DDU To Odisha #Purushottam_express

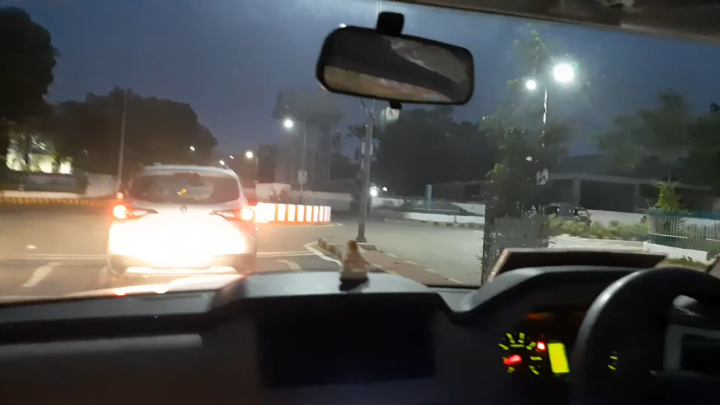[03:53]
Here's the wall Here's the wall You can see the wall This is the wall Finally I've reached the wall I was very tired So I just woke up This is the view here This is coconut